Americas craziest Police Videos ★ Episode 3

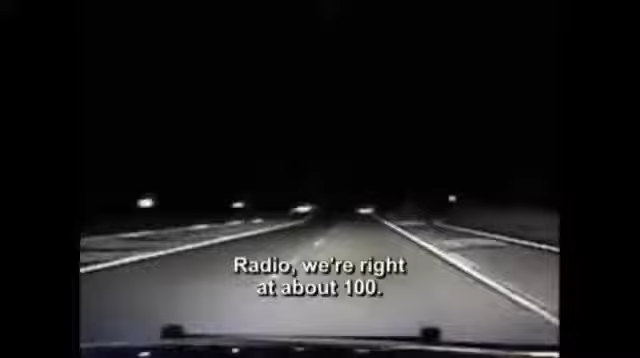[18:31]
We're right at about 100. The treacherous dame is a disaster waiting to happen. And it gets worse. We're coming up into the city of Grizzly.
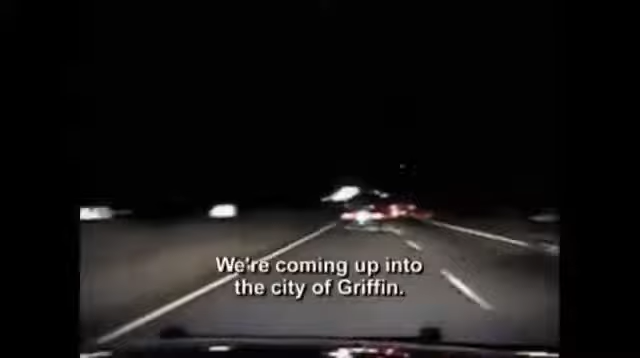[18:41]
She's rocketing toward a busy town. Ready, if I get the opportunity, I'm going to take her out.
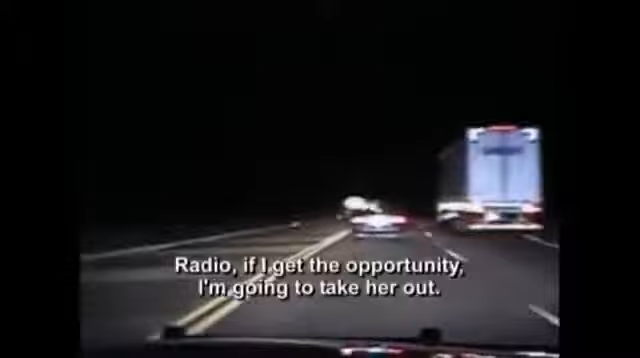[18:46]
At these speeds, a pit maneuver could launch her into a deadly barrel roll. It's a scenario Taylor hopes to avoid.
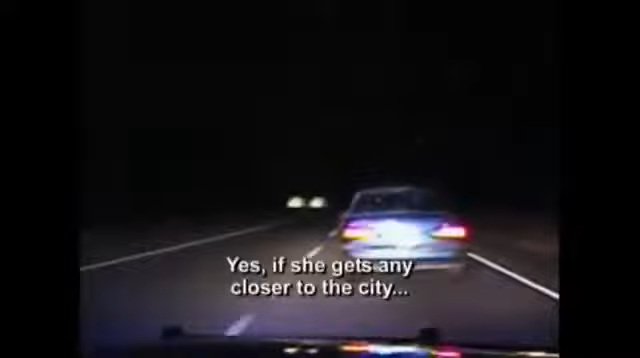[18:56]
Yes, if she gets any closer to the city without slowing down, I'm not going to have a choice. At the city limits.
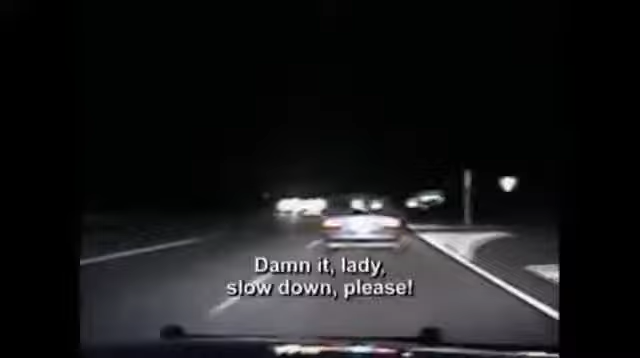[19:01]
Lady, slow down, please. His hand is forced. Well, I'll just pick her up. With a squad car stopping oncoming traffic, a bump sends the lead foot flying out of control. She skids all the way around the other unit. And amazingly, she spins back across the highway. But her ride jams to a stop against a tractor trailer. Taylor pins her car against the semi.
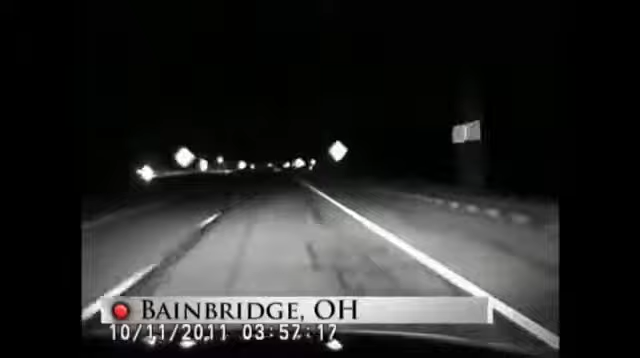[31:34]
A suspected DUI tries eluding authorities at over 120 miles an hour. When it becomes clear there's no escape, the vehicle finally pulls over. Police order the driver out. Driver, let me see your hands! Let me see your hands right now! But hands are not all they get to see.